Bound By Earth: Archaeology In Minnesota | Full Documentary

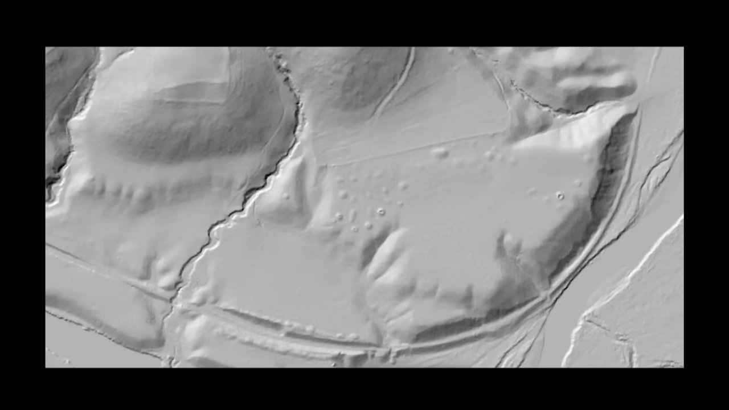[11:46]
the Red Wing area and the Lake Minnetonka area and there's Mounds Park